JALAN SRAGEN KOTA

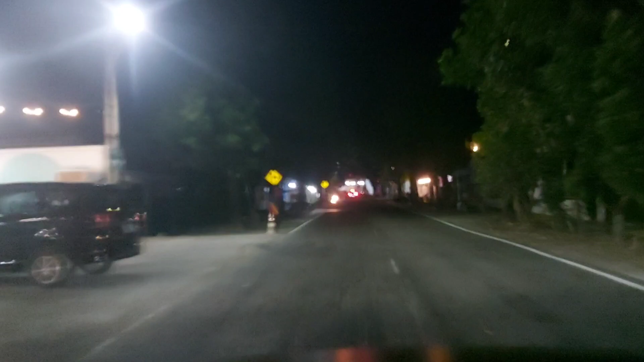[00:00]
belok kiri. Jalan Raya Batu. Solo. Pada pelang lo, eh? Pada pelang. Iya. Itu berarti. Abang.
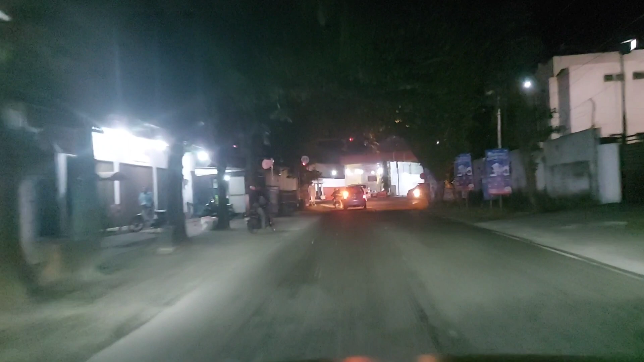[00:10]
Belok kiri ke Jalan Maus Pati. Solo. Jalan Raya Maus. Iya, Pak.
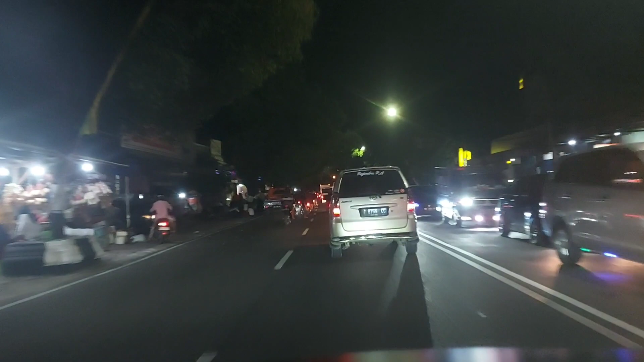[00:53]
Bukan kan lampu merah ya, Pak. Iki ya? Lampu merah, Bu. Loh. Iya. Makan makanan pasang.
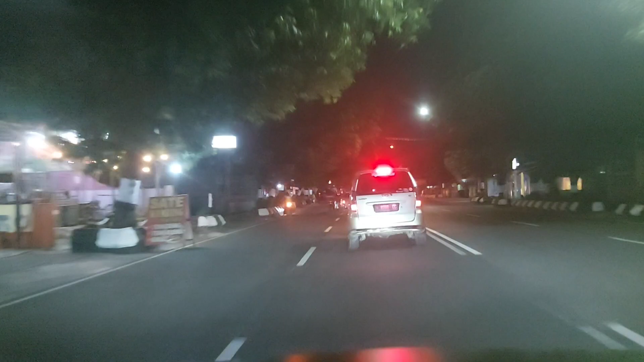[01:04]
Nah, iki ya manu kecil, Pak. Nah, itu kecil. Mau bensin apa nih, bensin? Aku mau bensin apa aja sih mungkin? Kan orang mau bensin sudah kiri. Oh iya.
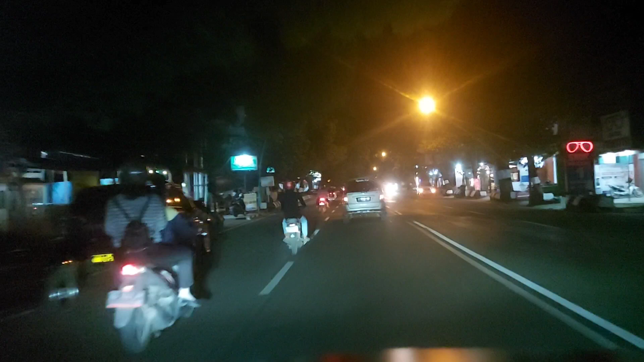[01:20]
Bisa. SMK 1. Iki bener gak? Bener, ini jalannya bener. Jalan Ngawi bener dong. Awal itu yang boleh jalan Ngawi. Bener ini lo, bener. Oh, tulisannya bener kan tulisannya bener. Teko ini. Mana nganu nih? Suara mah. Bener gak cok? Bener, 3,6 km bener. Oh. Jalan ngono dah. Kamu bener pas lo kasih daerah jalan bener ya. Bener ya. Lah iya. Lah iya mah bener. Kurang masalah ban.